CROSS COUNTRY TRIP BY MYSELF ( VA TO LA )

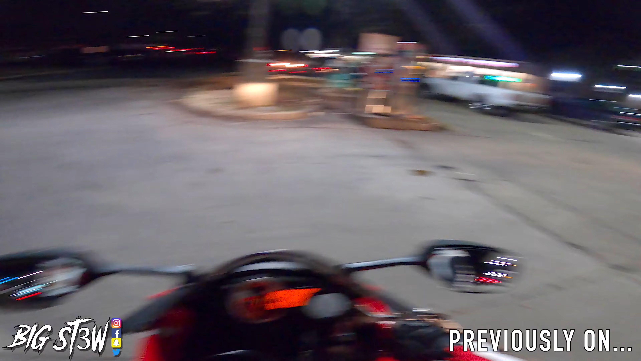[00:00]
This dude just did a hit and run on this freaking tow truck over there.